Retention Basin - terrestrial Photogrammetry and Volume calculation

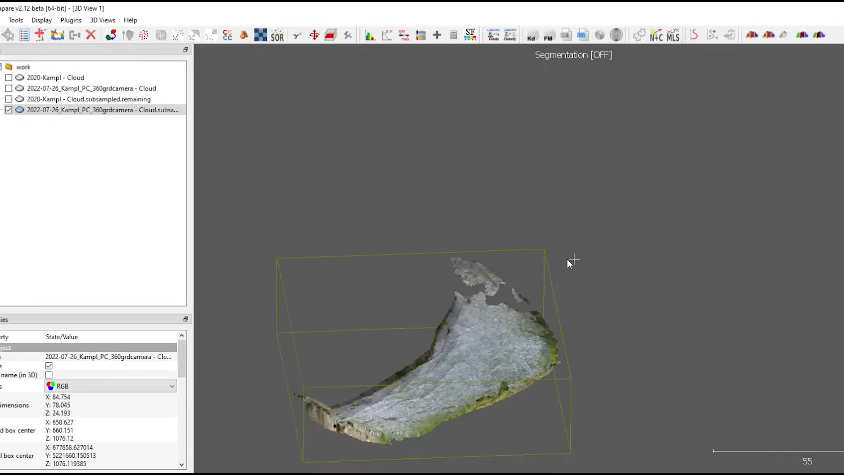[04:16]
So now I'm switching from the RGB colored point cloud to the occlusion, hillshade based point clouds.
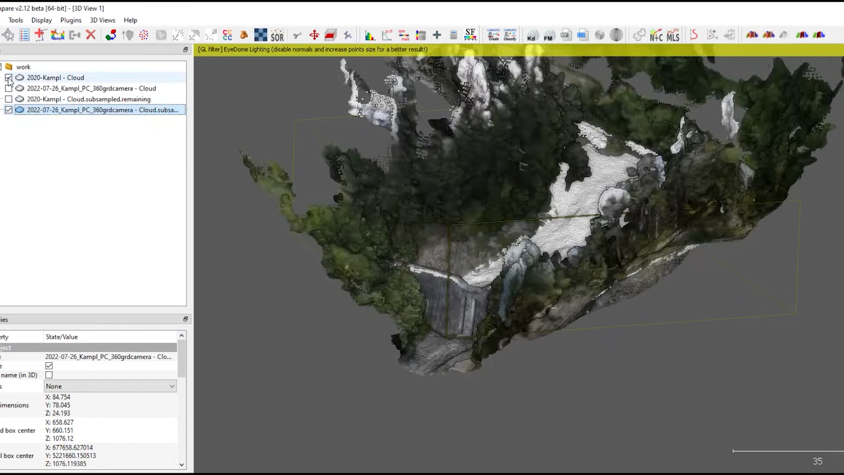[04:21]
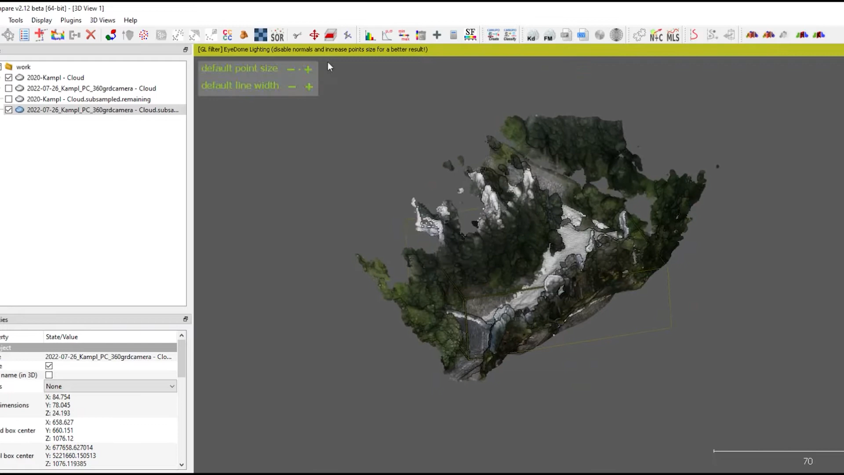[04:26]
And I'm going to do an intersection by slicing both point clouds.
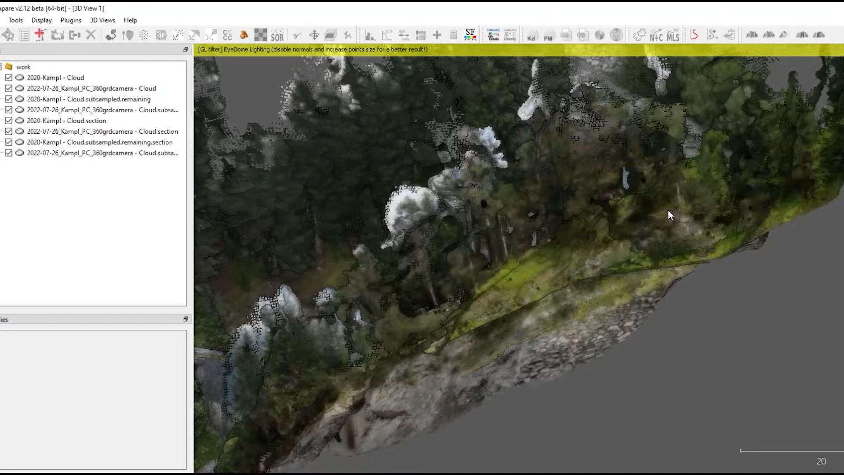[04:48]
And you can do some, for example, some measurements inside.
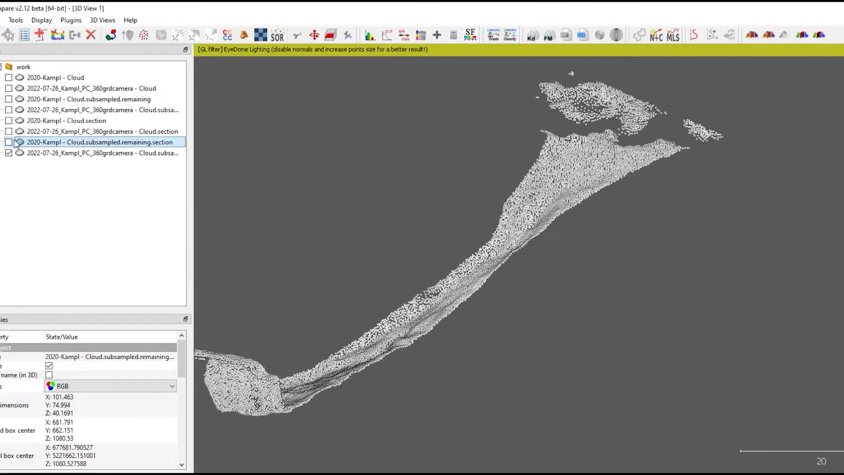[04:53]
So you click on the point picking tool,
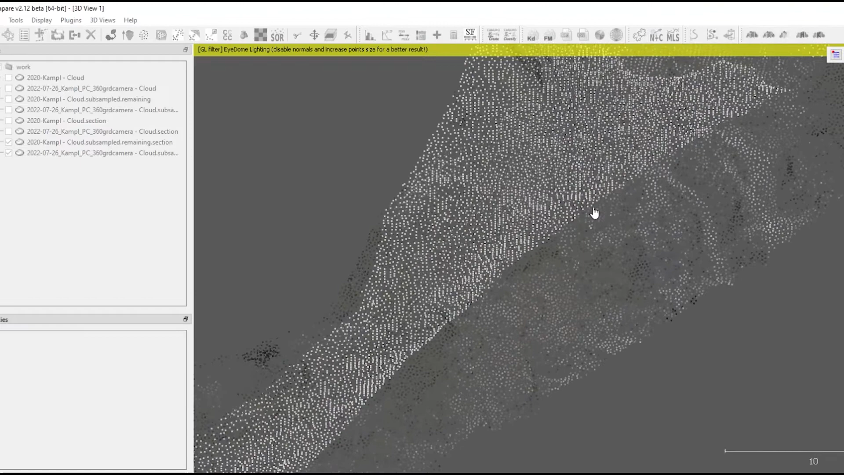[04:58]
switch to linear measurements, and pick two points.